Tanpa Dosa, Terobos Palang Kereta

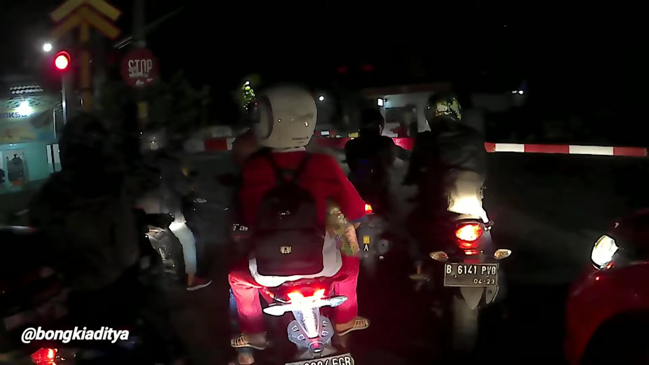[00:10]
Lah buset, itu ada yang nyelonong motor. Kereta mau lewat coy. Nah, satu, dua, tiga. Ya Allah, palang kereta udah nutup masih pada lewat ya. Nongol lagi. Gile nih orang-orang Jakarta. Nongol lagi. Gak takut ya kereta mau lewat. Ya Allah. Aduh, nongol lagi. Nongol lagi.
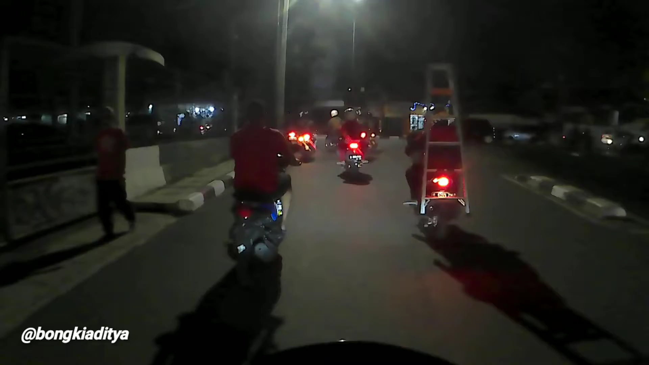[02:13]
Gua ngeliat, baru kali ini tuh ngeliat orang-orang kayak gitu bener-bener slow gitu loh. Nerobos palang pintu kereta. Kayak gak ada beban gitu. Enak buat ngelonong-ngelonong aja. Geble-geble. Ini lagi depan gua nih. Nggak pakai helm, nggak ada plat nomor belakang. Aduh, gimana Thomas?